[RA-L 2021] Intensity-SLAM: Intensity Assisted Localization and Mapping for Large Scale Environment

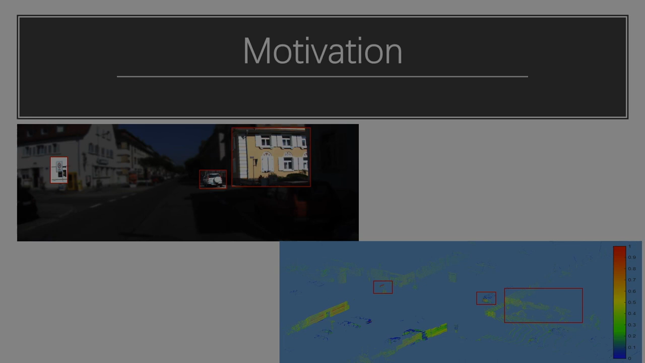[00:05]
Simultaneous localization and mapping is the task to estimate robot's trajectory and to reconstruct the environment based on observation from active sensors such as light detection and ranging.
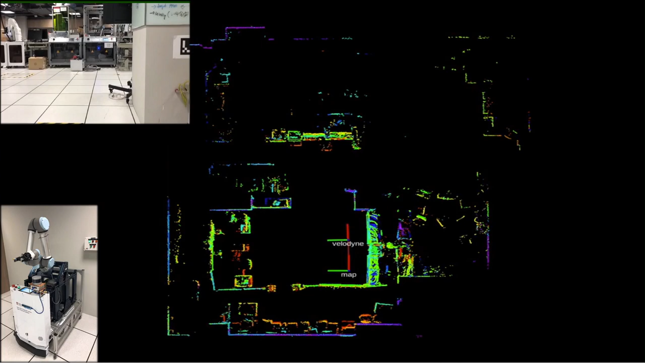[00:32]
In this paper, we first look into the intensity feature and analyze the possibility of introducing intensity feature to a SLAM system. Then we introduce a novel full SLAM framework that leverages on both geometry and intensity feature of a place, including both intensity-based front-ended geometry estimation and back-end optimization. The proposed method is firstly tested on an automated guided vehicle in warehouse. The robot is equipped with a Velodyne VLP-16 and an Intel NUC mini computer.
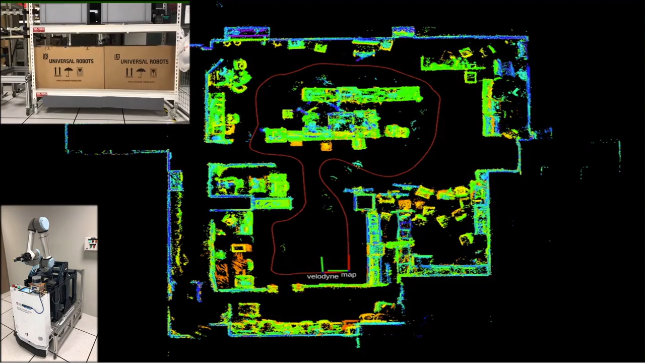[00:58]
In this demo, the robot is controlled to search the warehouse environment using the proposed method.
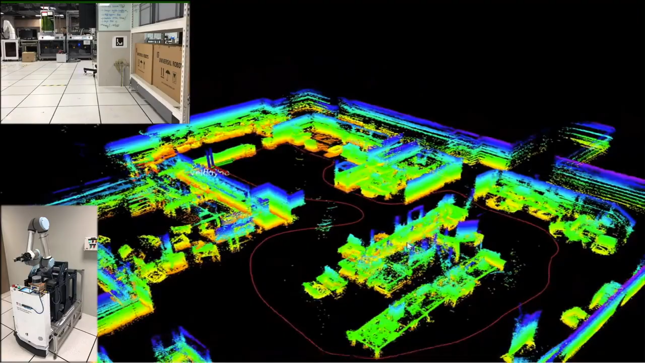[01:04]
Our method is able to provide accurate localization and real-time mapping in complex environment.
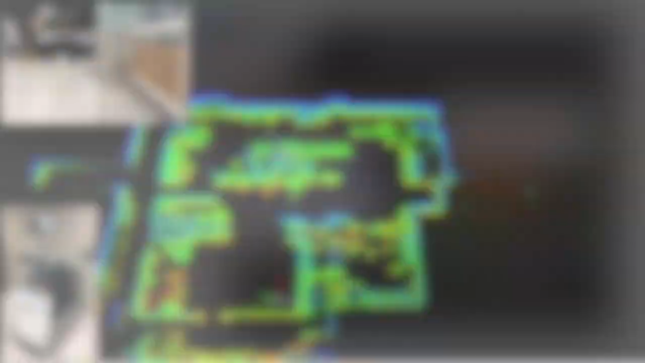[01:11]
We also test our algorithm in public datasets such as KIDI dataset.
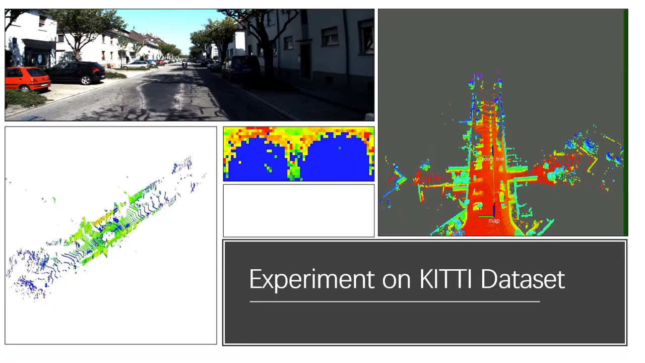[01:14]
In the meantime, to demonstrate the difference between geometric-only SLAM and the proposed intensity SLAM, we remove the intensity residual from the proposed method and keep the rest parameter same. The experiment result shows that,
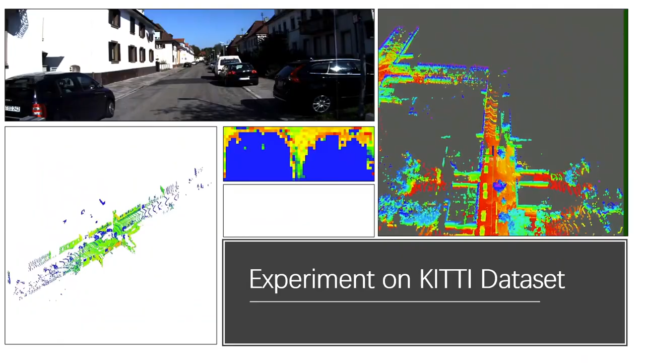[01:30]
by introducing the intensity analysis into laser odometry, the average translational error is reduced by 11.3% and the average rotational error is reduced by 7.5%.